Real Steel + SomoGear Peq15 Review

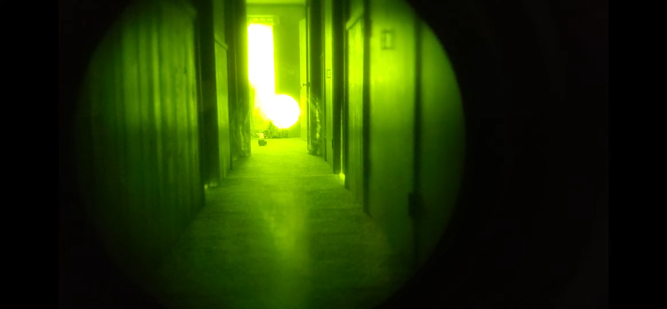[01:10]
The illuminator is zeroable as well, and it's pretty powerful, but as you can see here, even when it's maxed out, the beam on it is far too tight for anything closer than like 50 meters. My plate carrier is about 31 feet from the unit in this footage, and it's worth noting that this is the low setting, and this is all filmed through a Gen 3 PVS-14. Most of the shooting I've done with it has been out to a max of 150 yards,
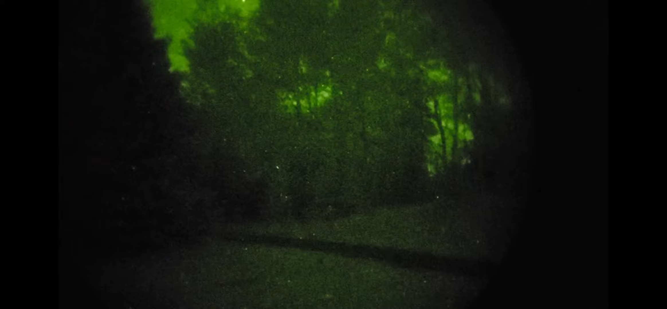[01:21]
and the illuminator works great at that distance for lighting up a human-sized target.
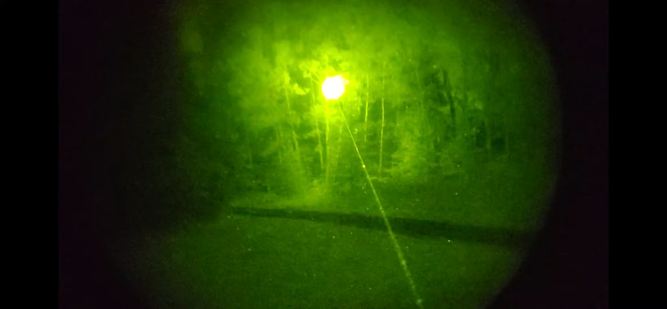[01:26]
And the IR laser on high power makes me feel like I'm Yoda just creeping around in the dark.
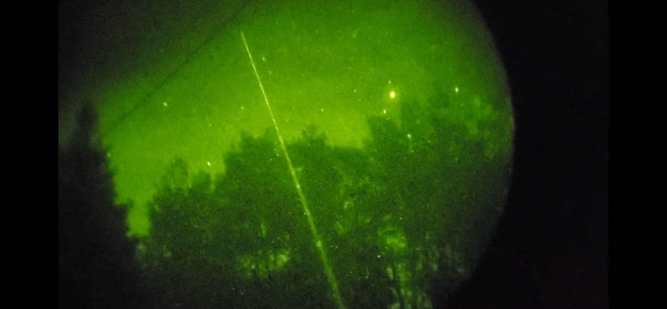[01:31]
I personally did not have any issues with the laser or illuminator leaving marks on my tube,
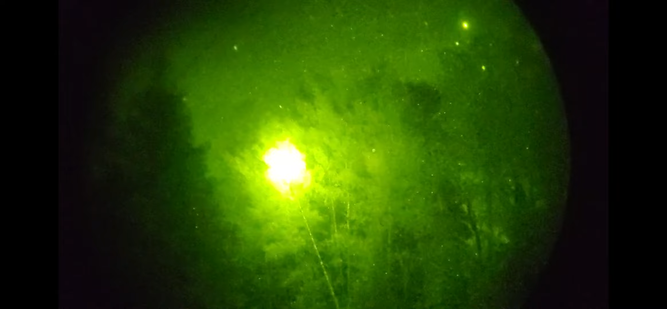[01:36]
but my range buddy did get some ghosting in his PVS-14 when I was using the laser on the high setting. Both the laser and illuminator zeroing adjustments did not have definitive clicks when I was adjusting them.